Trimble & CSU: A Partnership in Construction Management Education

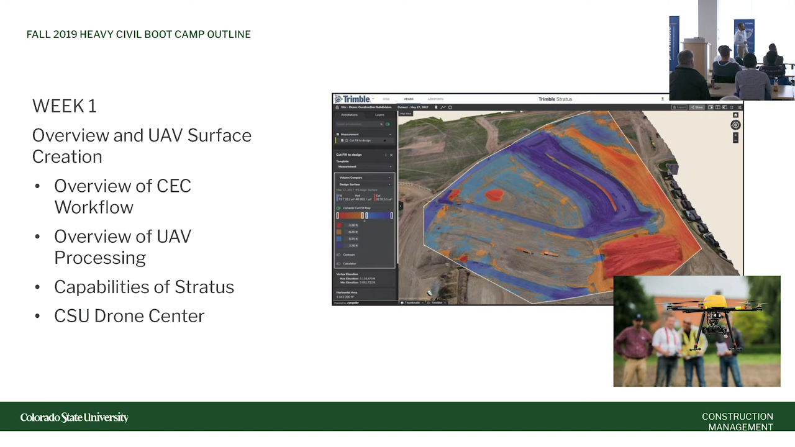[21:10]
of the boot camps um so he's now uh faa certified uav pilot and so basically bringing that photogrammetry and this is a week-by-week breakdown um we're scanning uh photogrammetry um via the uav and then bringing that into um these different trimble products